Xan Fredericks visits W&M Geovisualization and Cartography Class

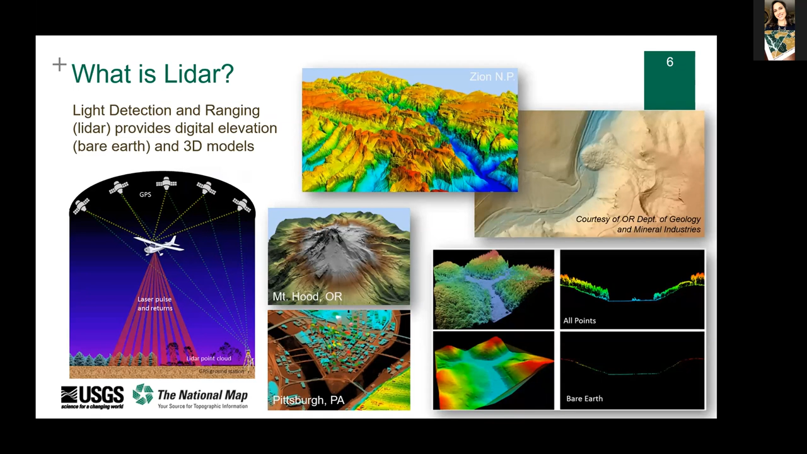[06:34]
LiDAR is transforming mapping by providing both highly accurate maps of the Earth's surface and also three-dimensional data of all those natural and man-made features on that surface.
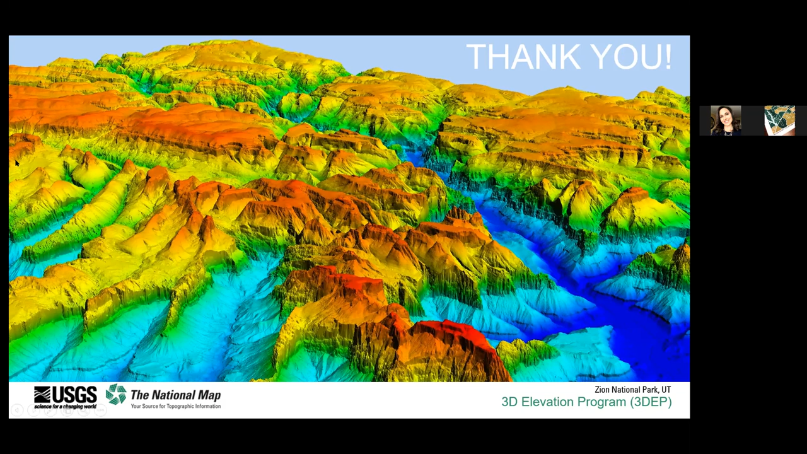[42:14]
really don't work well because it does take quite a bit of processing, especially if you're looking at something like Zion National Park, this image that we're looking at. But these web resources are amazing geo visualizations of that LiDAR data.
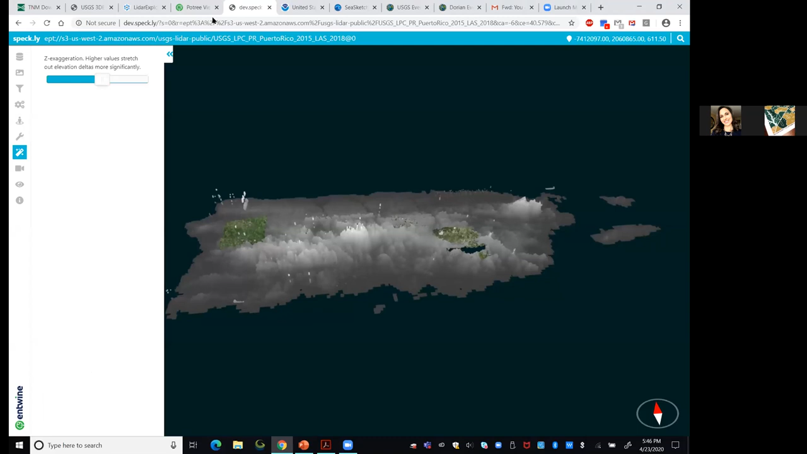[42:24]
I was really impressed with the lack of lag that was taking when you were showing some of these and I know they probably took a little bit to load. You know what?
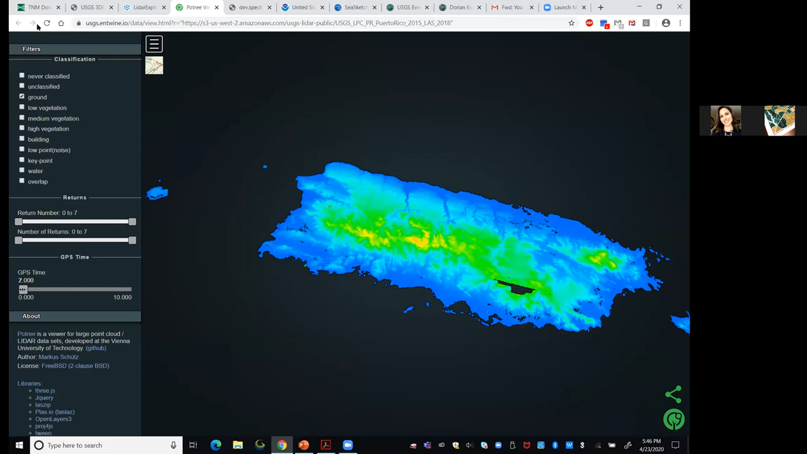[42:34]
Let's refresh and just give everyone a kind of, if this is hitting the ground running, what would, how long would this take?
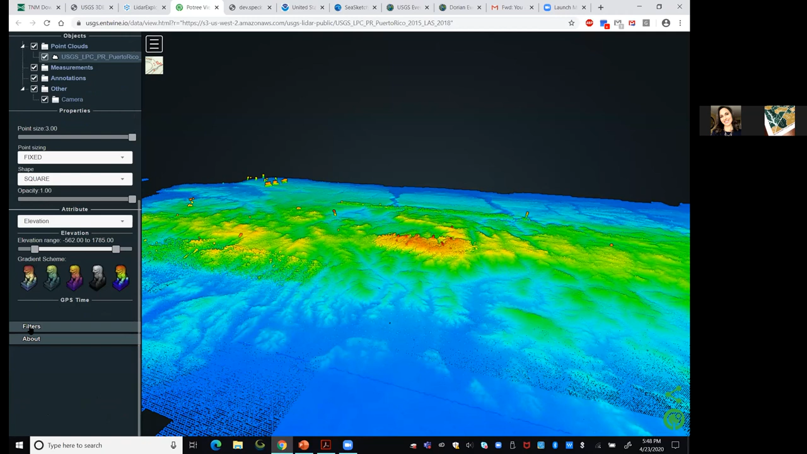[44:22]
you could use it to also get a good idea of how to visualize a DSM and not just a bare earth DEM, correct? I don't see why not. Let's see if we could go in. So this is the whole point cloud. So if I turned off everything but vegetation or something like that, and additionally, let me back up one step because I asked to be viewing the point cloud.
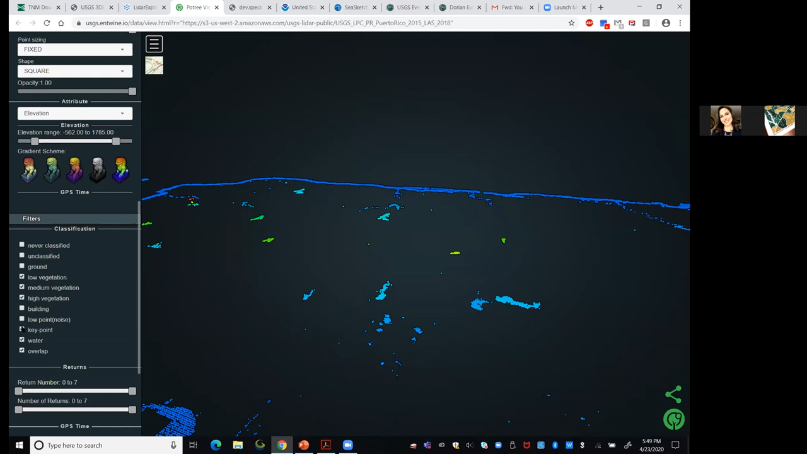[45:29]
Or is it because I've got my points at such a low density up top? So let's try that as well.
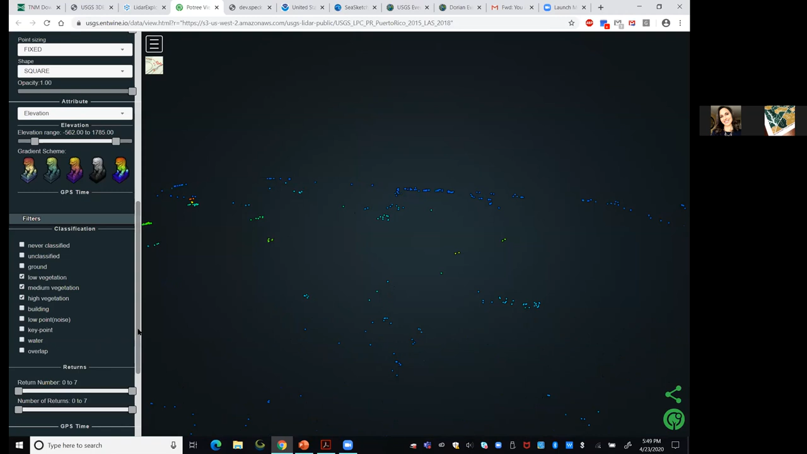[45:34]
I like visualization viewers for the simple fact that I can start to get a feel for kind of what my data sets are doing.